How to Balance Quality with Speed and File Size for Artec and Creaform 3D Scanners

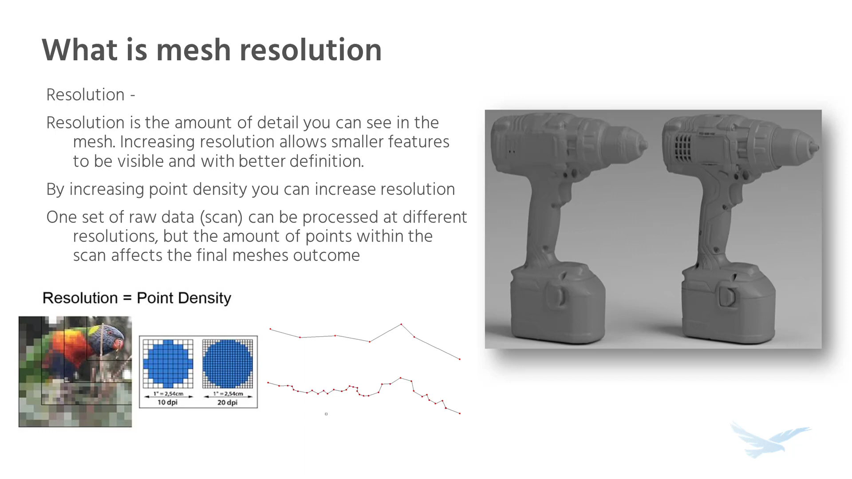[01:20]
The graphs at the bottom also show how we can add more point data to our dataset or decrease the edge size of our squares to add definition to our features. This is what increasing resolution of a final mesh also does. All features are shown and defined based on the resolution of the mesh and raw data used to generate it. Accuracy isn't affected as much as feature definitions would be, but having poor resolution in a mesh does make it harder to inspect and measure from. Lower point density datasets that are turned into a mesh oftentimes have noisy areas, with outliers and rough surfaces.
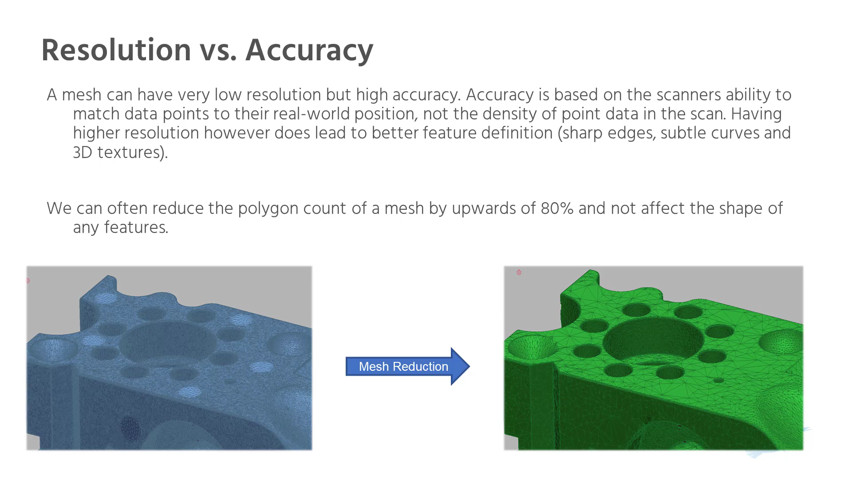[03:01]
In the example below, we have a mesh with millions of triangles on the right and it's been reduced by about 80% of the total polygon count. In the reduced version, the flat faces have much larger triangles, but areas with high curvature are still defined and the positions of the features are all the same. The number of triangles in a mesh is directly related to the final file size of that mesh. More triangles in a mesh means it has more resources that are needed to load it because of that graphical data. This is why even increasing the resolution of a mesh by 0.1mm can significantly change the file size. If you're looking for overall position of a feature vs.
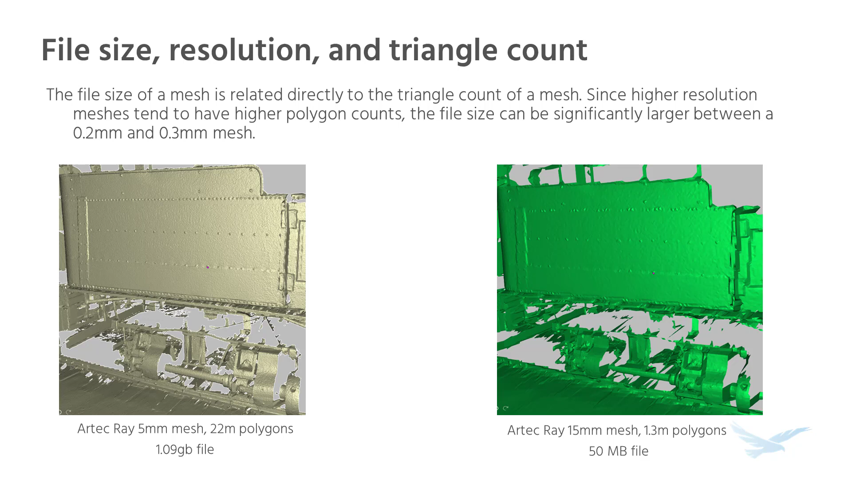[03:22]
definition in it, processing a mesh at a lower resolution or reducing the total polygon count can significantly reduce the file size of a mesh, making it easier to load into other programs. So how can we improve our processes with ARTEC scanners?
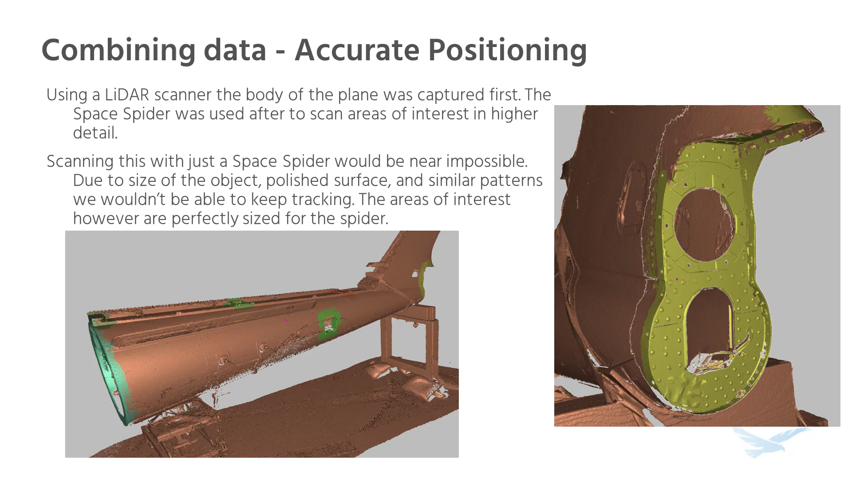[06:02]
If we need all of the bolts, openings, and mounting features to be accurately positioned to one another for inspection, we combine the Ray's high level of accuracy across large spaces with the Space Spider's high resolution to have a final mesh that has the mounting features well defined and in the real world positions. Combining data from different quality scanners can also significantly add more point density to areas that may have been lacking before. The high resolution small view scanners often capture millions of more points than the wider view scanners. This allows them to get into pockets of an object or spaces that may be harder to reach and add more data to the point cloud. By using just the AVA, we can see that the underside of the dials on this dashboard were not fully scanned due to the space being too tight to properly position the scanner. The Space Spider, however, can scan this area easily,
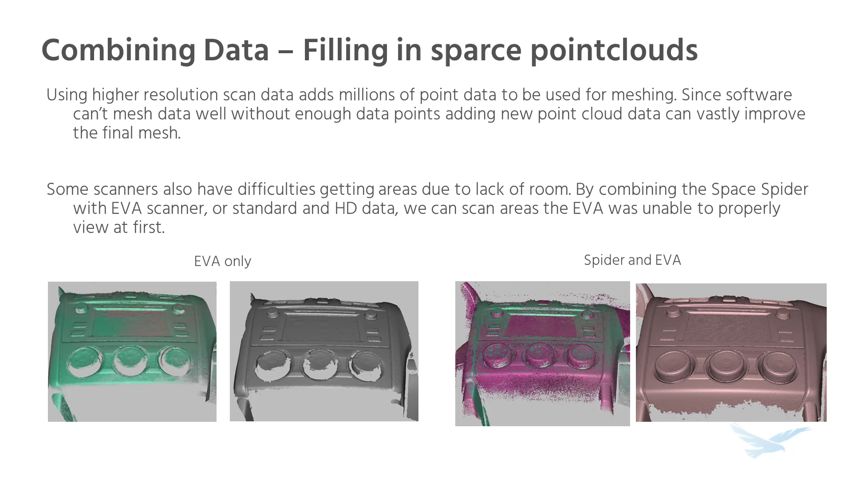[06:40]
so we add the Space Spider data to the AVA point cloud and merge them together during the meshing process. Now, our final mesh is complete and has all the dials fully defined. For Creaform scanners, most of the principles we've been talking about do still carry over.
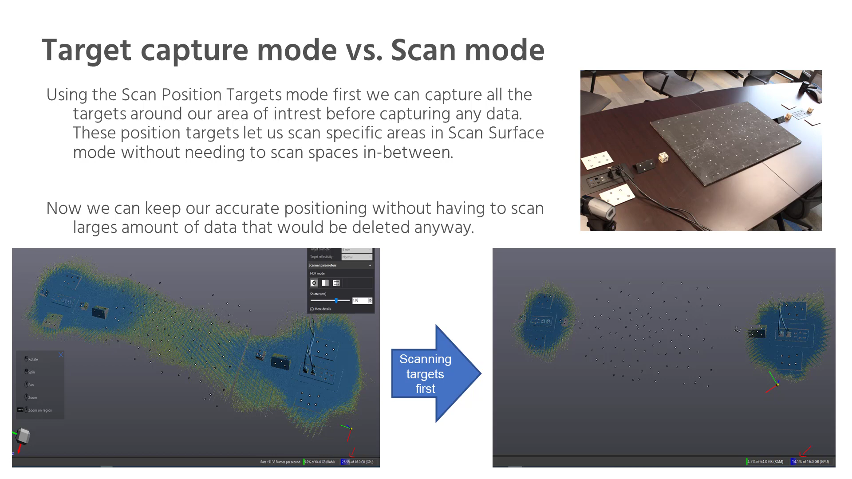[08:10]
meaning the file size is larger and has more data within the project, so it will take longer to process. By scanning the targets first, we can scan the outlets separately, but still have accurate positions between the two. Now, we're only using 15% of our computer resources, which means that it's going to be much easier to process and our file size is smaller in the end. The multi-res tool only affects the final mesh, not the point density. Typically, a mesh will be processed entirely in a single resolution.